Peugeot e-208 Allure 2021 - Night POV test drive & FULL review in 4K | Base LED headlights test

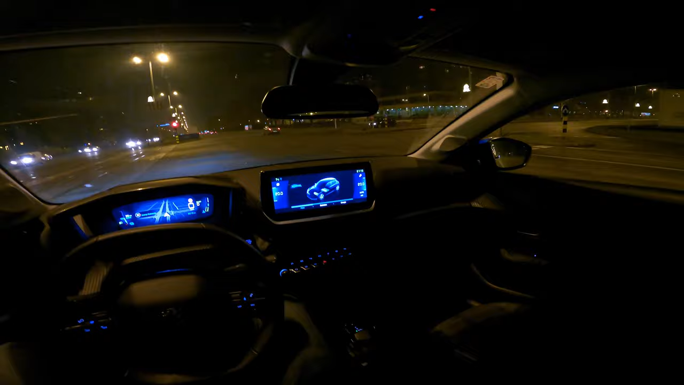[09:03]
inside I'm doesn't make any sense another con personally that just isn't like okay for me and I didn't see many cars have this Peugeot has this infotainment where it stays on one there is no like a home menu but the icons you can press this for the three fingers and then you get the shortcuts something I discovered in this car I didn't discover it in the last one by accident look at this oh this crazy old people like to jaywalk across three lanes
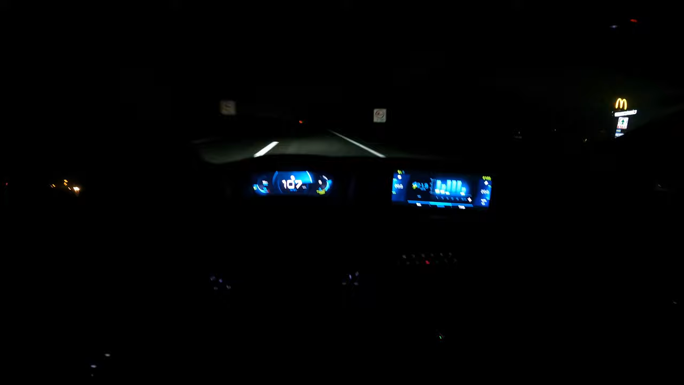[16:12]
so the best base LED lights in person are okay you can control the height a little bit better this is a long beam okay so I'm gonna use the yeah actually not the cruise control this is around 100 level of noise the tarmac over here is a little bit noisier
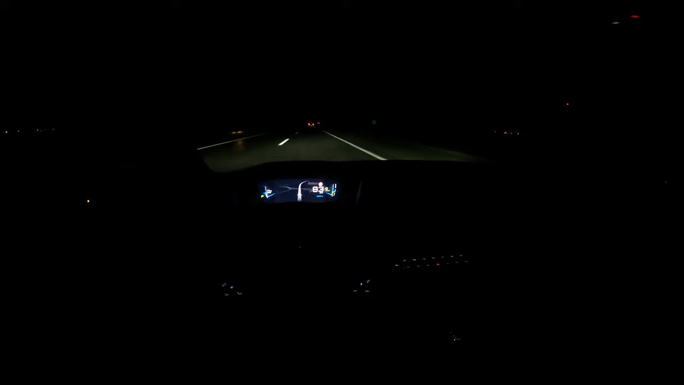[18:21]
okay so speed cruise control is that easy to use although it's located on behind the steering wheels I really can't see it but you know it's fairly easy to use you also have the speed limiter and you just hold the button you can increase by one if I come closer or you can hold it and then increases by 510
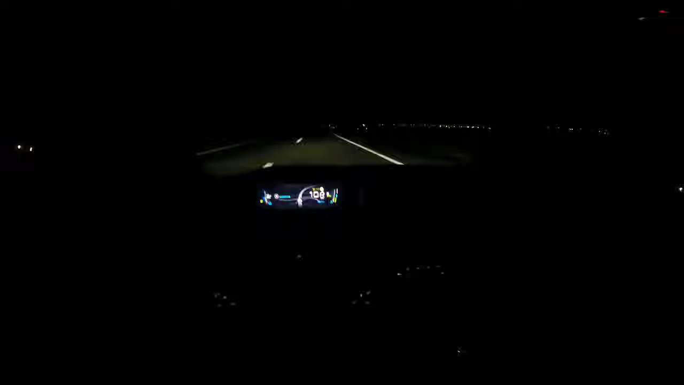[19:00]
and it speeds up very gradually you can tap the screen and it turns on if we hold this go to navigation okay so depending on the driving mode your range will be different by few kilometers now to disengage the cruise control you can either use the little lever on the bottom or just press the brake of course
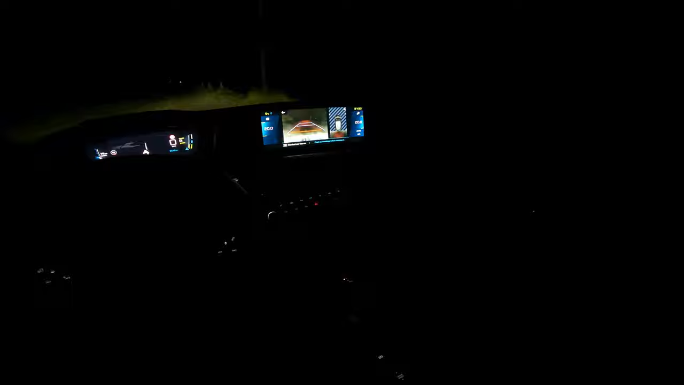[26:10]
kind of blurry you don't really see or that one condensates so it's a little bit con although the graphic resolution is good and when you back up it's memorizing behind you but so in park you can see that the base lights this is the long beam now I'm going to switch to my iPhone
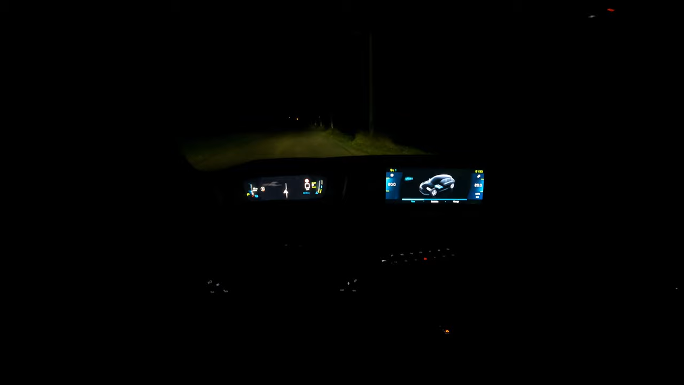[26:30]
so this is the iPhone camera this is the iPhone 12 Pro the GoPro is 9 and this is the long beam so you can see on the iPhone a lot better this is how it looks in person for the most part
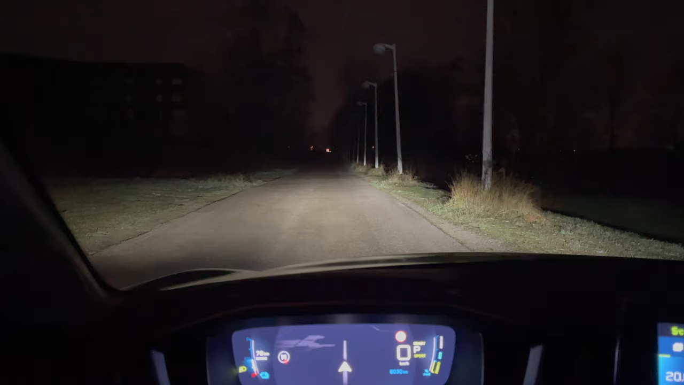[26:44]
okay so I've set the navigation just to show you how it looks 400 meters across the roundabout second exit and apparently this map isn't updated with the new tunnel beneath the roundabout but you can see the blue line and you can see on the navigation